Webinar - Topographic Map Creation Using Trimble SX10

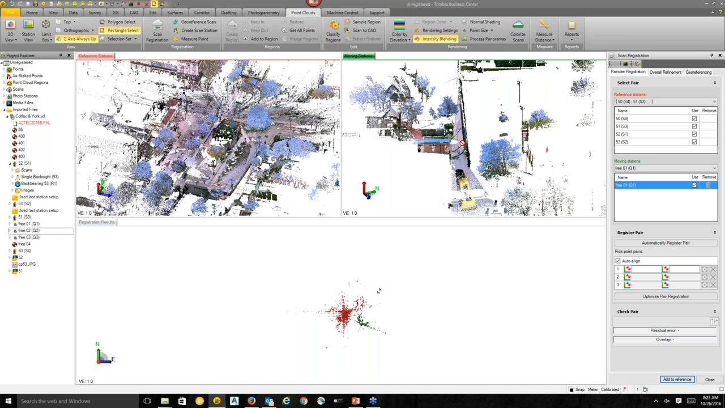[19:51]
And then you can see on the right-hand side window, you can see the scan that happened in the alley. You can see that wall, and you can see here the white block where the SX10 was positioned. You can see traces of that building or the drive-through that we can see here.
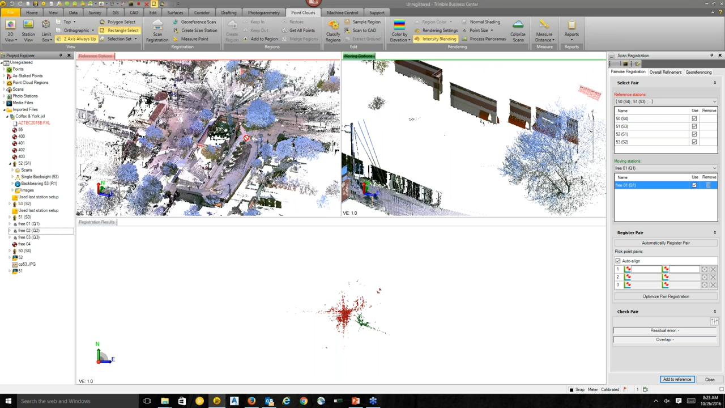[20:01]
So that wall is this wall here. In the bottom, you can see the registration results in two different colors. So you can see the red is the reference, and the green is the moving station. And in this case, I'm moving the station pre-01. If I go to the drop-down list for the moving station, I can see all three stations that can be moved in this case.
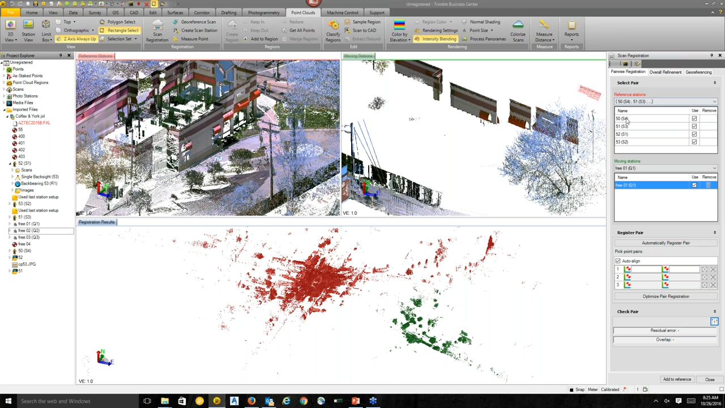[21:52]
You can set up some of your residual settings here and see the thresholds of how successful the registration is. So I haven't done anything basically. I was just kind of navigating around showing you. So I just opened the command. My 301 was already selected. And I just have to click one button called automatically register pair. And this will find the common points between a reference station and a moving station. And it's going to bring these two together by those common points.
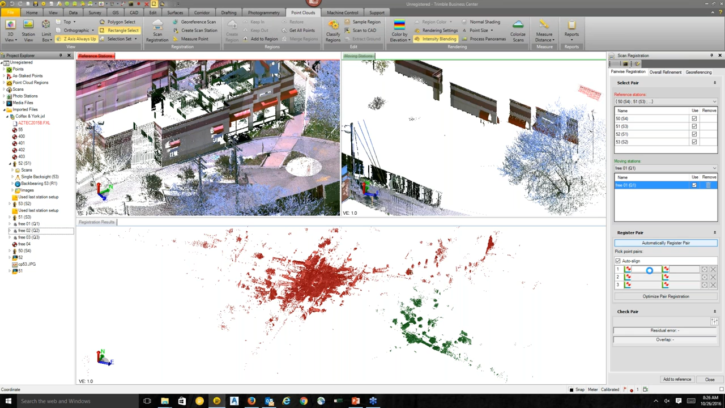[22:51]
So in that case, the fallback method is picking point pairs. So you can pick as many point pairs as you want between reference station and moving station. And you can refine your registration using manual pairs.
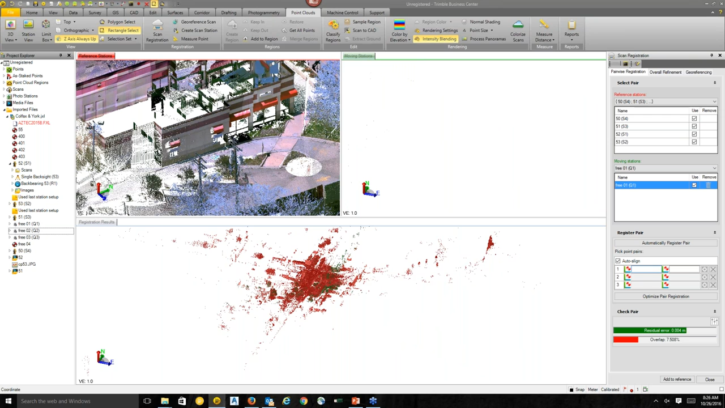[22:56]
Like in this case, you can see here the resulting registration. Typically you want to focus on an area that has an overlap. Like you can see here green and red data together.
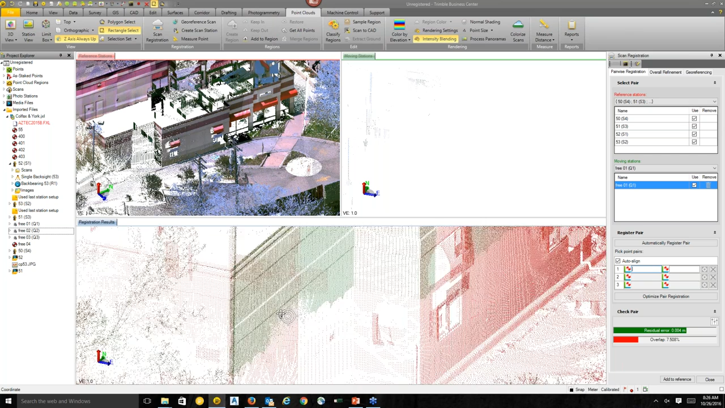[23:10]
And you can inspect how well they overlap. I typically like to pick a cylindrical object or like a light pole here. And I look at that light pole from a top down view. And although this one was a wooden one, so it's probably not a good example.
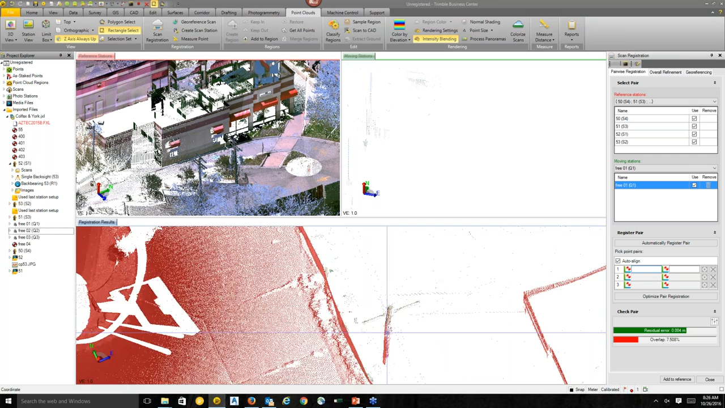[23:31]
But you find a rigid body in the project and you want to see how well your data registered.
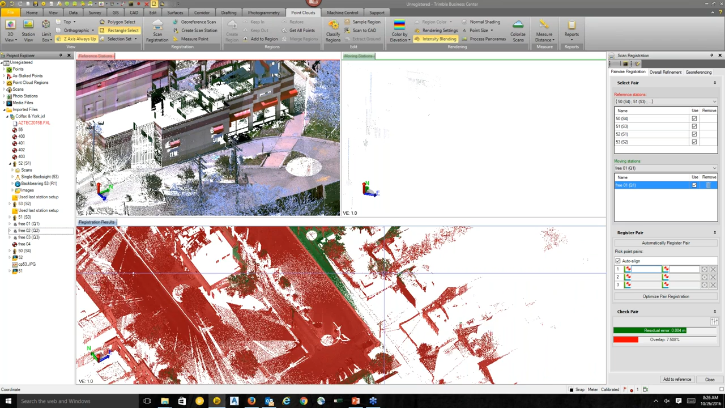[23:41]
If you are unhappy how the automatic registration, what it produced, you can simply go to picking points and you can further refine. If I zoom out here, you can see, so here TBC will, I think we are still at station one.
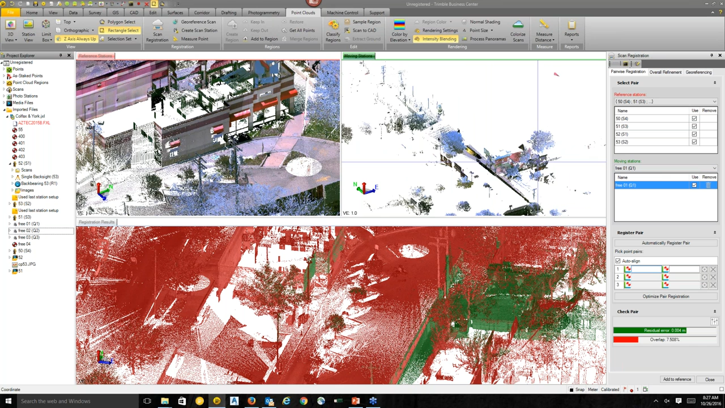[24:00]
But if you're happy with this one, you can simply say add to reference.
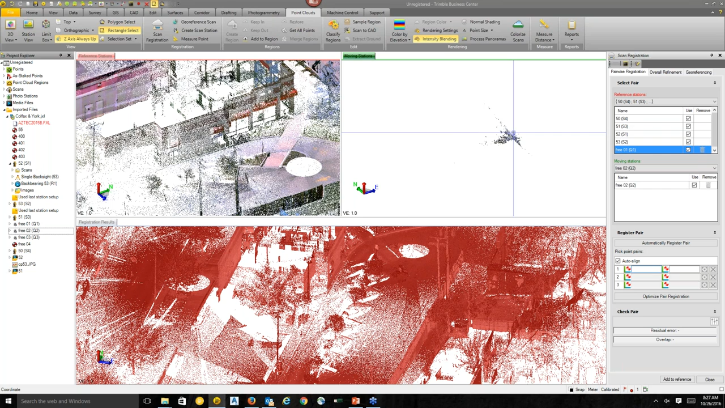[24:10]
And TBC will automatically advance you to the next scan station in the project. So you can see here 302 is now next one to be registered.
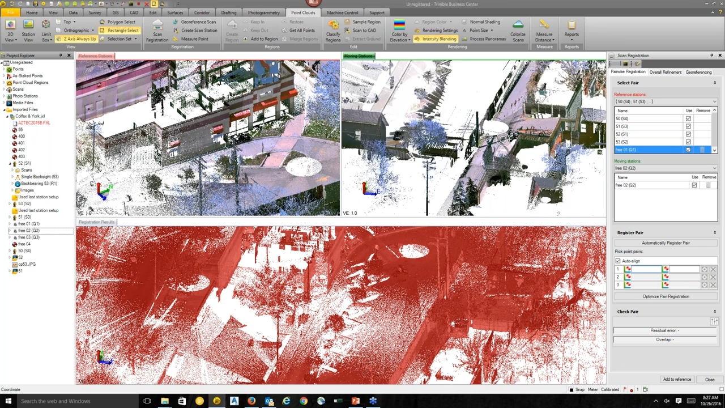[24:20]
So it's further down in the alley. You can see our drive through is over there. So looking at the same.
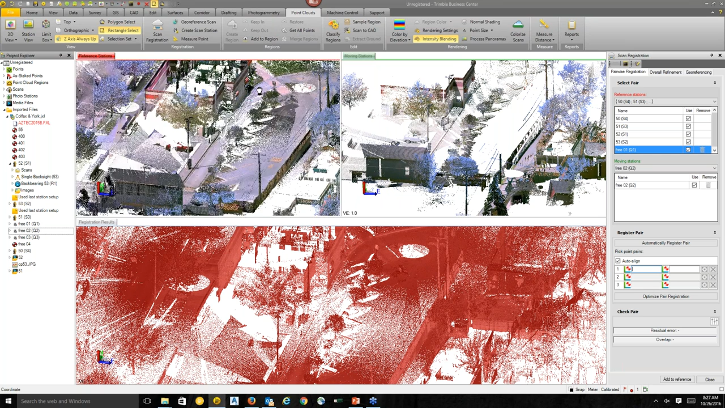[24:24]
So it was somewhere here where my mouse is pointing. I don't know if you are able to see that. But you can, again, see here the resulting and the scans there. So you can kind of iteratively repeat the process. After every pair, you can optimize that individual pair.
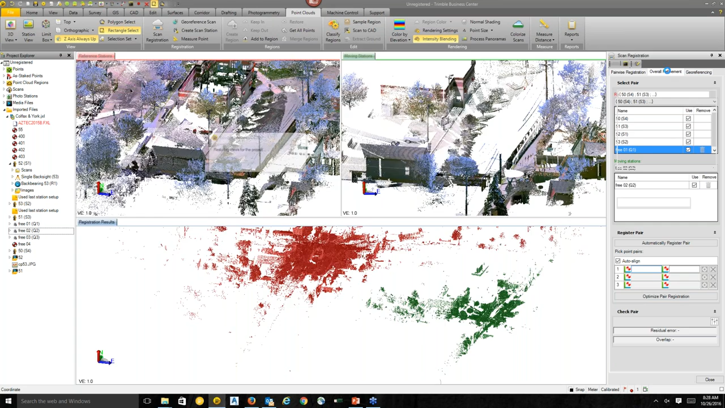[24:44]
And there's a concept of overall refinement. So you can move to the overall refinement once you've registered everything. And you can say refine overall registration. Since I haven't registered everything, I'm wondering how that's going to work. While we're waiting for the refinement process, one of the questions that came in that I think we should answer right now from Robert was, Can you utilize the limit box during registration?
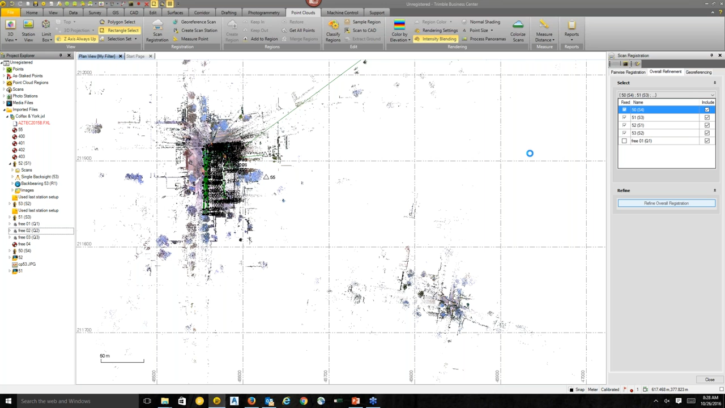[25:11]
And I guess the question I have is what other tools can you use in the registration windows to check maybe your automatic registration to see if it's proper? Yes. In that registration results, the bottom window, you can use the limit box. So as I said, if you want to isolate and focus on one object of interest like that light pole or power pole or building facade, you can use the limit box to narrow down to that area.
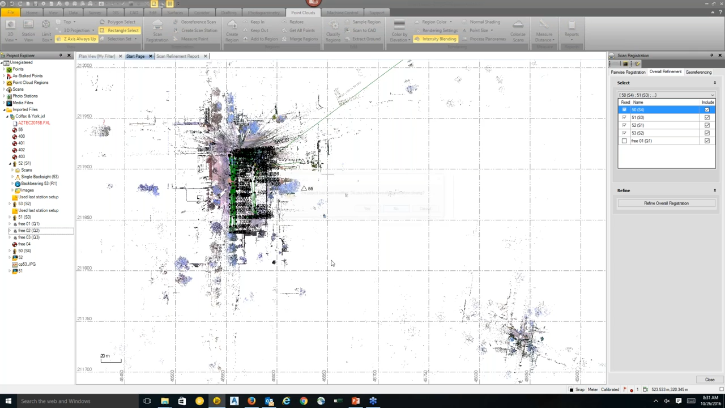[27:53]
a project where basically just a continuation of this project where we registered all three scans.
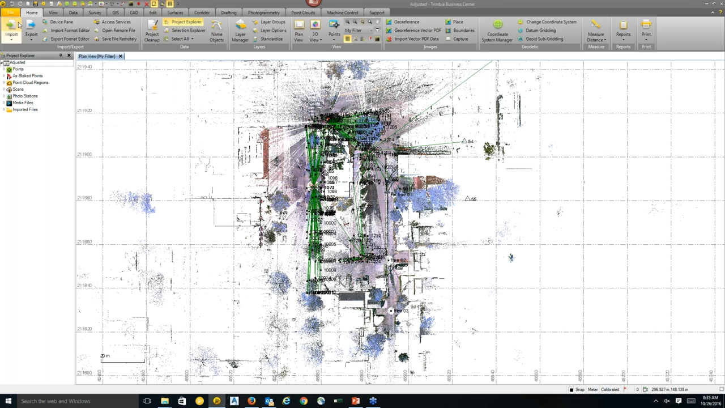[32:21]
So if I follow that process, in this case that automatically register pairs worked perfectly. So I just hit three times that automatically register pairs and I did one refinement. And you can see now if I open in the 3D view, you can see the project
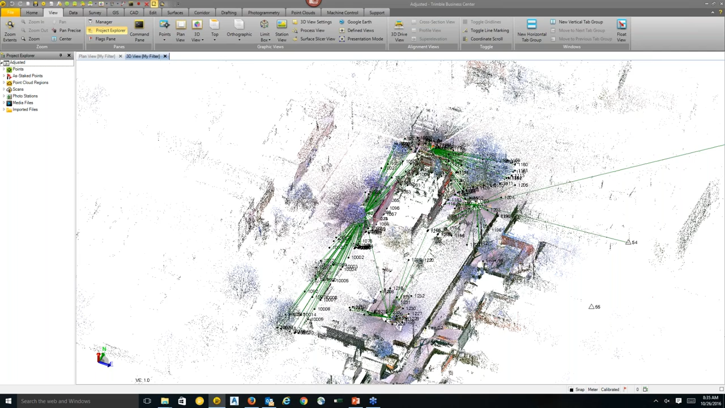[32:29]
kind of registered together in color.
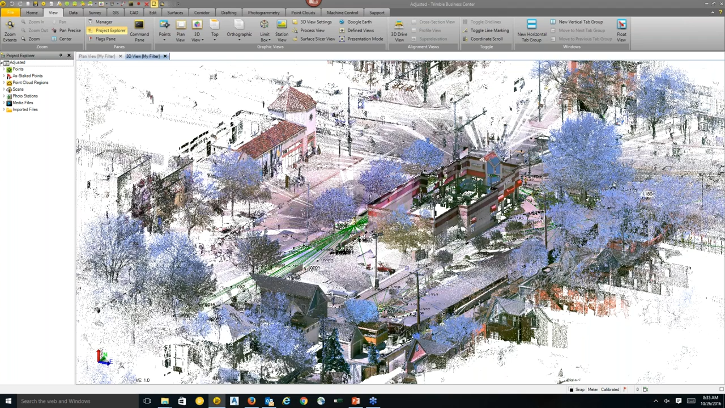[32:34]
You can see the total station observations. So maybe I'm going to leave it from here to Riley so Riley can cover more of the feature extraction. So what we're going to go into first is now that everything is registered, generally before the registration too you take care of things like any errors in your total station observations, prism heights, things like that. Now we're going to move into classifying the point cloud.
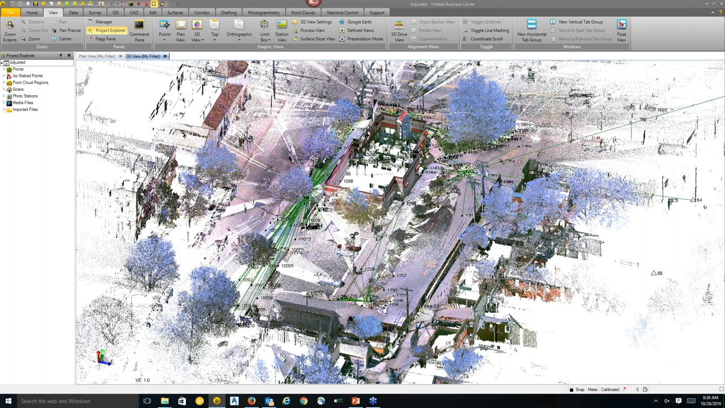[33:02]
So right now if you go to the project explorer, you can see that we have a one singular point cloud region. When we import SX10 data or any scan data into TBC right now, it merges it all into one region on import. Can you show us how many points there are in the properties? So when you select that region, you can also right click and select properties and this will bring up any information about that region.